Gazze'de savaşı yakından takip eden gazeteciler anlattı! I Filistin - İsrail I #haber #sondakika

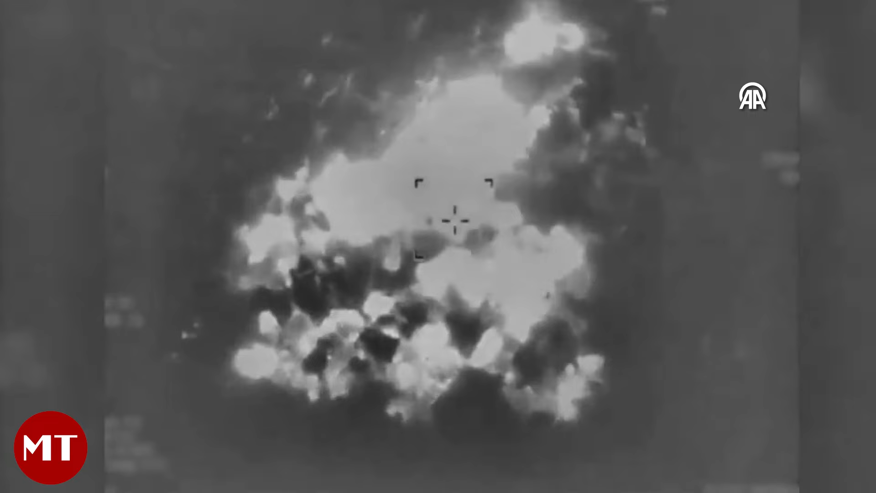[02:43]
Deli gibi bombalanıyordu orası, deli gibi. Şöyle bir şey düşün, hep bu örneği veriyorum.
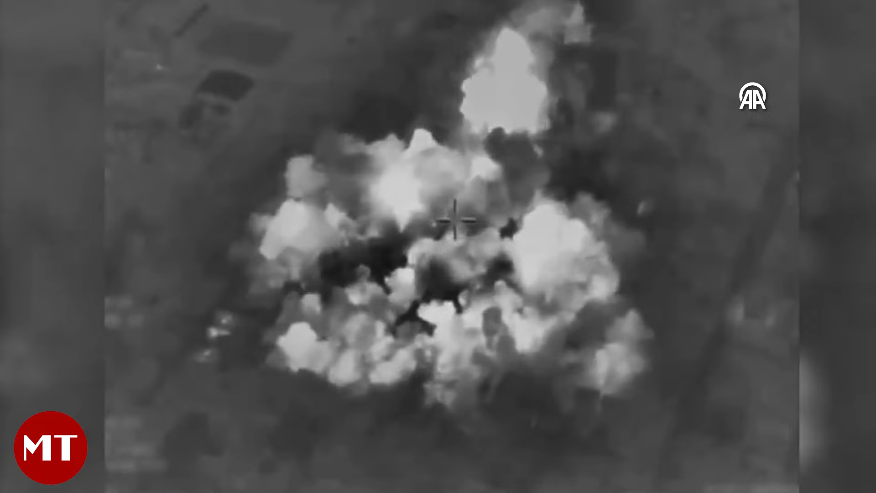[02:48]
Eline bir pirinç şey al, bir avuç pirinç al. Burası komple ev ve üstlerine ser. Bu şekilde bombalanıyordu.